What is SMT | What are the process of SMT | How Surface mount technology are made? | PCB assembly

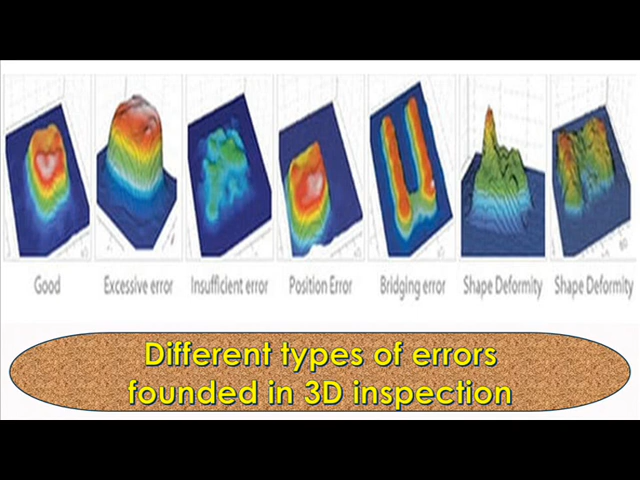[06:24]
3D solder paste inspection has the ability to not only check for solder paste area coverage and shorts but can also accurately measure the shape and volume of the solder paste deposits. In 3D SPI excessive error, insufficient error, position error, bridging error, shape deformity.